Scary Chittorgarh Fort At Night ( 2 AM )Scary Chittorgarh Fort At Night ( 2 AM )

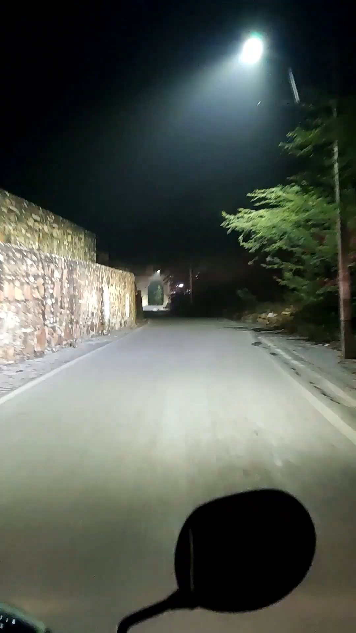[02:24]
पर एक लाइट इस ट्रीट लाइट जफजफ कर दी थी तो मेरा गज़न बहुत पूरा चिलाया था वह डराव नहीं हो आज में जैसे यह सेकंड गेट है कि लिएका यहां से अपने इंटर हो गें अंदर और यहा पर फोई भी बच्चा नहीं था है यहां पर और हम ऐसे इसे सिद्धे जा रहे थे जिना पर किसीडर के जिसके जो की इस मोडाव
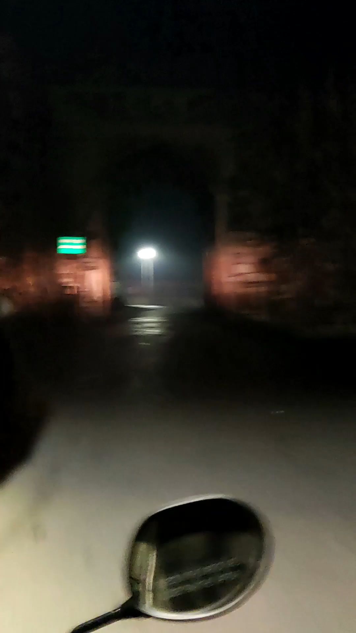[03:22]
को गेट आए इसका मोड एसे जो अभी गया था हिए लेकिन इसके सामने पारकिंग करते हैं जो
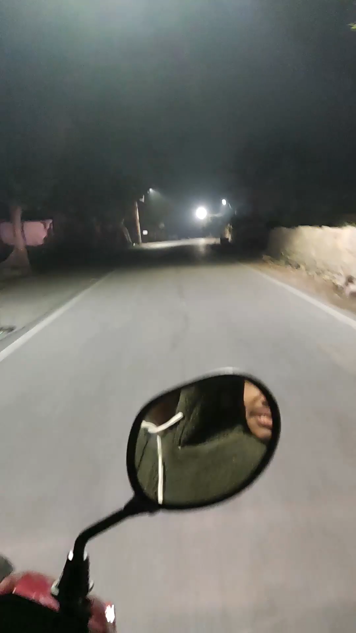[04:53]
यहां पर यहां पर अपन अब किले की इंट्री में इंट्री इंट्रेंस में आगाए है यहां पर टिकेट विंडो है और इसके सामने महल है जो कि रात में तो बहुत ड़ा होना दिख रहा था अभी
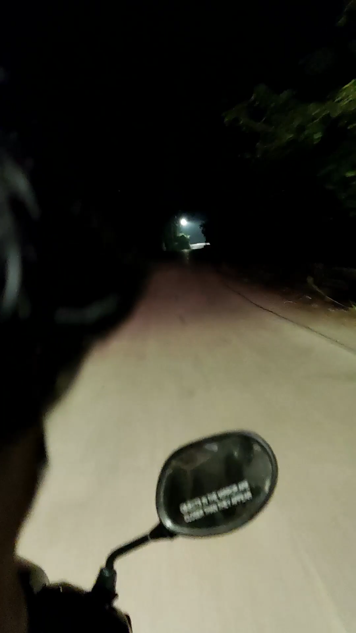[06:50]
आगे गए थे हम इससके के हम आगे गए थे फिर वह जो हर कुणे है तक हम यहां थक हैं यहां तक कम गए थे यह सामने जोहर कुणे यहां है शाम पलट चुके थे अगर आपको इसके आगे का वीडियो चाहिए